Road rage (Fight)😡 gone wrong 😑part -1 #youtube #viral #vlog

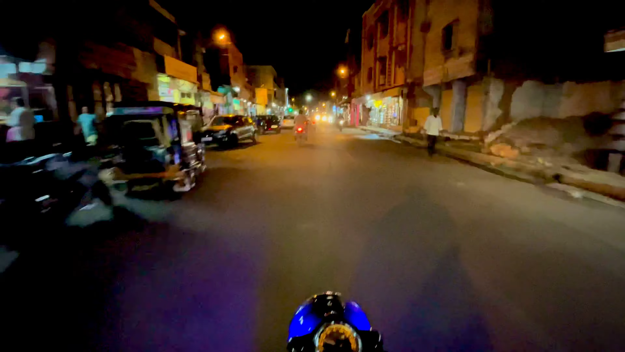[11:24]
अच्छा हुआ कि पुलिस वाला कोई फाइन नहीं लगाया अपने पे, वरना परेशानी हो जाती। पकड़ लिया क्या? देखो इसकी तरह हमें तो फाइन नहीं लगा भाई, वरना बहुत परेशानी हो जाती है, अपने पे फाइन गिर जाता।
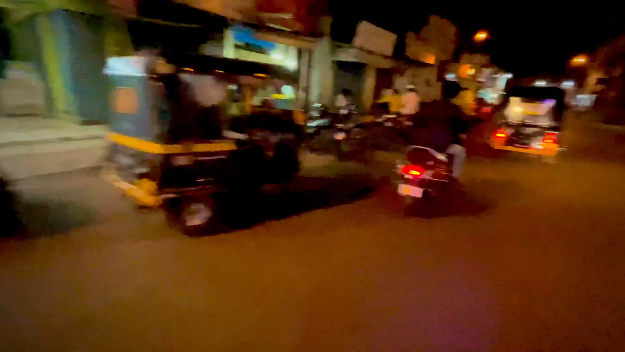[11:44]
हमारे को फाइन नहीं लगा है भाई, बच गए हम। इधर क्या हो गया?
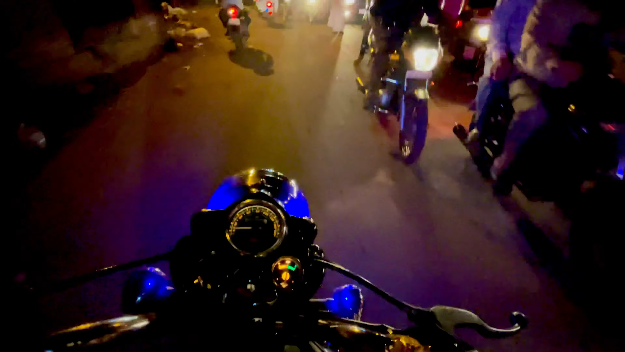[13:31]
दिमाग खराब करते भाई यहाँ पे लोग। अरे पैर के ऊपर ही कार चढ़ा दिया वो, उसका टायर मेरे पैर के ऊपर आ गया।
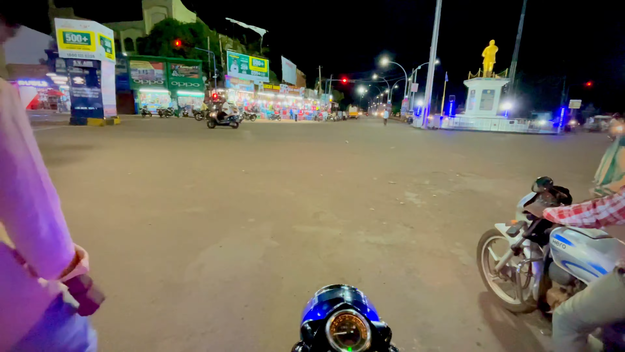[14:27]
सब रेस लगा रहे हैं यहाँ पे भाई।